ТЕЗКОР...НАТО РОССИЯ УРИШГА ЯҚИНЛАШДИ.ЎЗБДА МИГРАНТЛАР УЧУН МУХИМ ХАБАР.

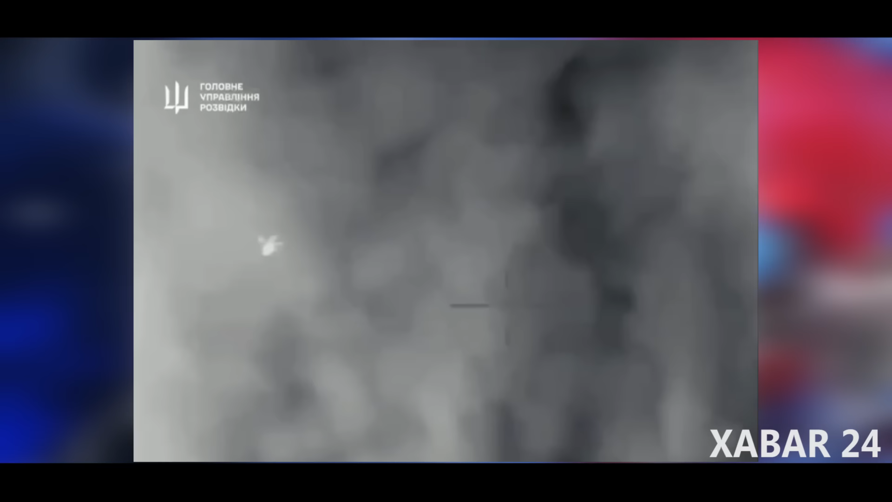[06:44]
va Qrim yarim oroli sohillari yaqinida Qora dengiz uzra 8 uchuvchisiz samolyotni tutib oldi, deya xabar berdi vazirlik. Bundan tashqari Qora dengizda 2 suvosti droni yo'q qilingani aytilmoqda.
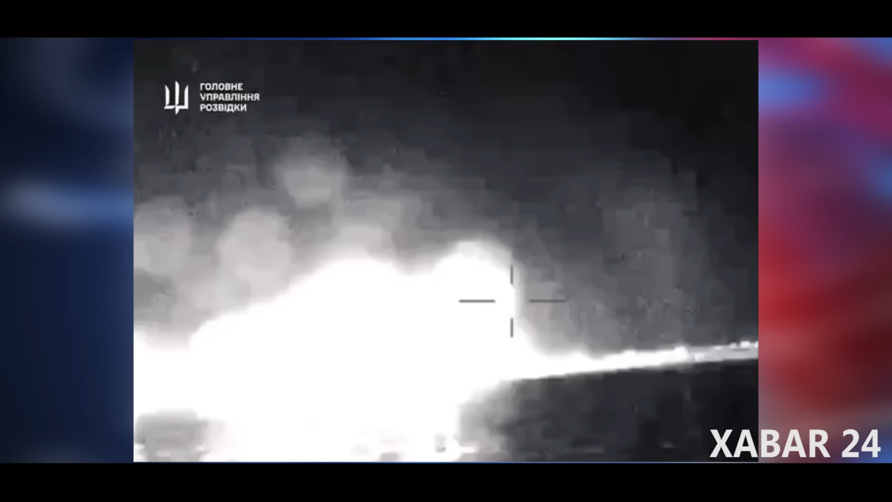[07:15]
Asra Telegram kanali esa Kerch aholisi tunda shaharda 20 yaqin portlash ovozini eshitganini yozdi.